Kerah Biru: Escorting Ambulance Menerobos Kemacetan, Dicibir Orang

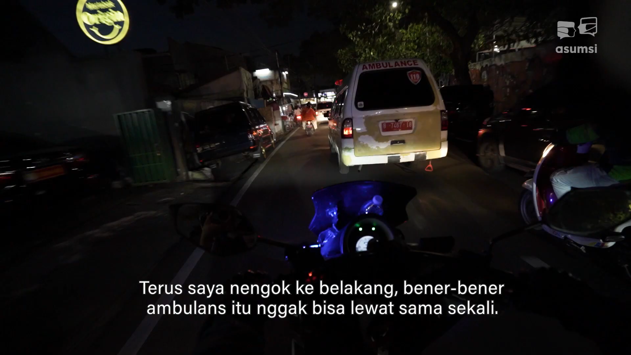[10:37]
Jadi saya punya inisiatif buat saya masuk ke tengah,
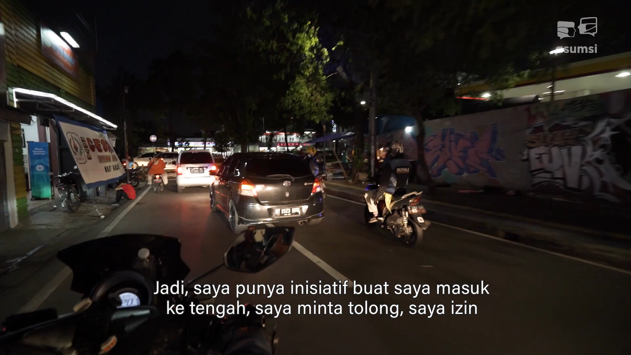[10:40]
saya minta tolong,
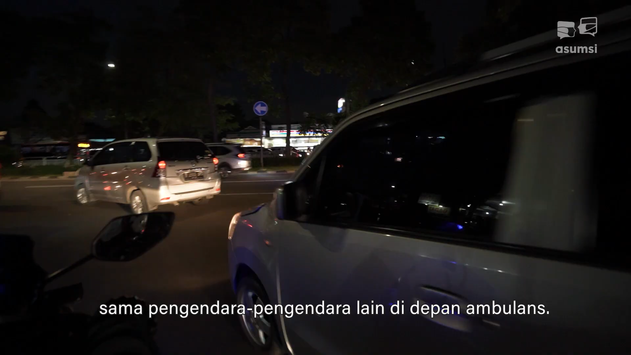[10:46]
saya izin sama pengendara-pengendara lain di depan ambulans untuk buka di tengah supaya ambulans bisa ada akses masuk jalan lewat tengah.
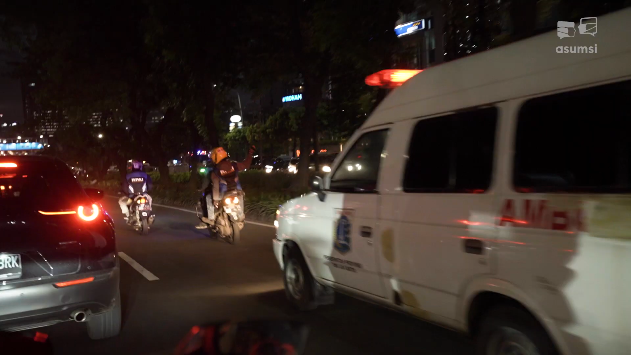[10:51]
Saya ngeliat ambulans yang terjebak macet, akhirnya sampai saya